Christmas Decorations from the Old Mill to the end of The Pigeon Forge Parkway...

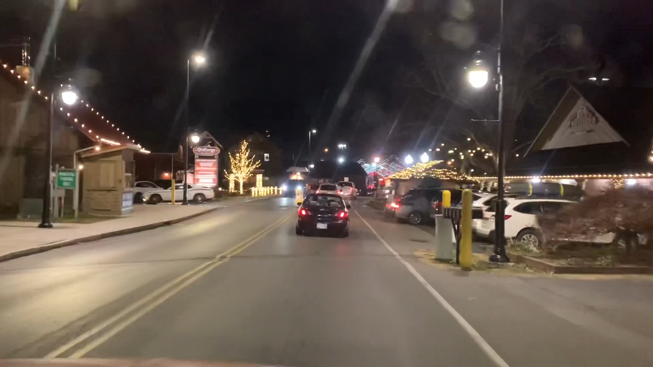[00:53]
I want you to look on your right-hand side. Look at these. What is that? The Pottery House Grill. Yes. Oh! They got my sim turned off.
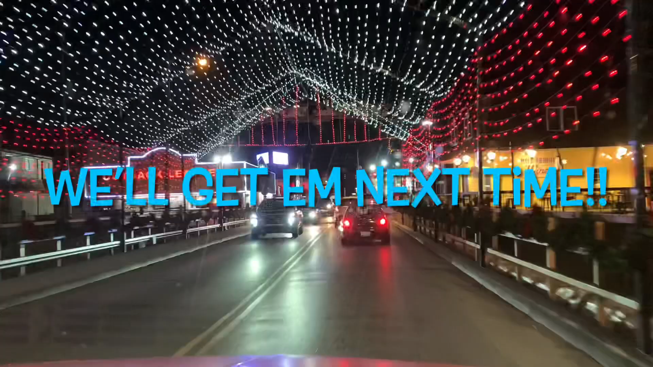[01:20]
Well, we'll show you what else they got all the way down the parking lot to the left here. Right. Of course, we don't go forward to that red light. That's for people from South Carolina.
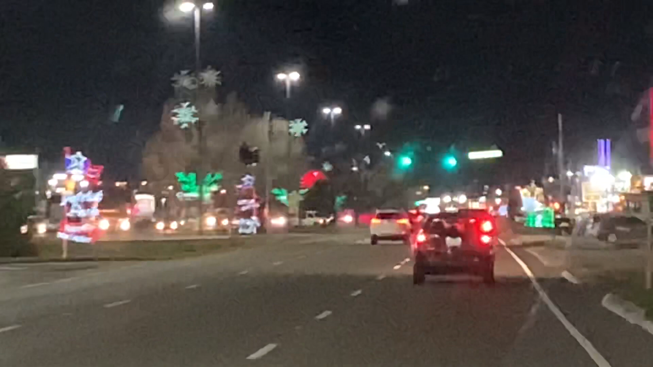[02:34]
I got to run down here to meet Vape Store real quick. Love Vape Store. And I turned to go to Cracker Barrel. We've got to go over here. First look, Patriot Park. Turn here. Don't miss it. It says right there on that side. Yeah, really nice. Or the lights say that. It's pretty cool. What's that say? Same thing?
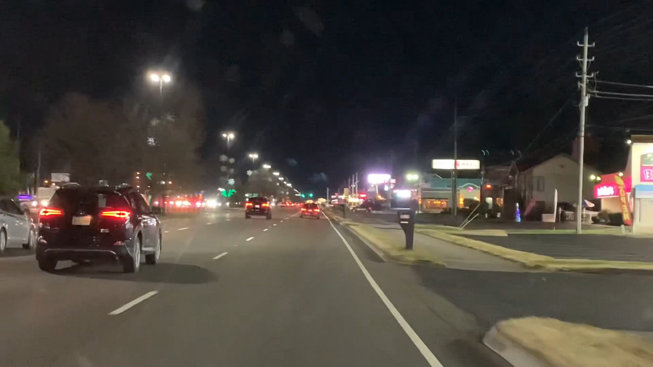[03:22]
Yep. Sorry. Okay, now we're headed back down towards Cracker Barrel on this side of the road.
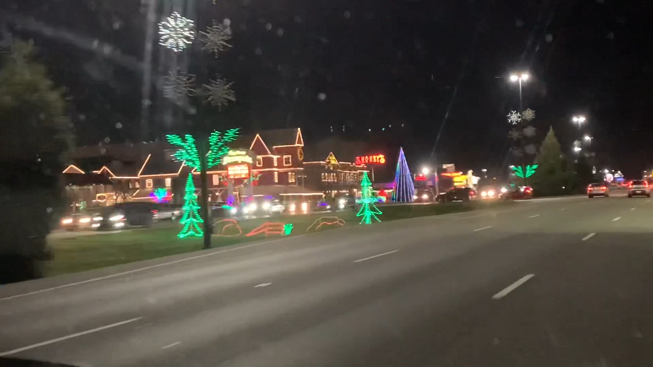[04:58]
Dolly Park Stampede. Look how nice. Wow. Uh-oh. Mans are going nuts out here. Yeah. Yeah, Dolly is pretty. Look at that.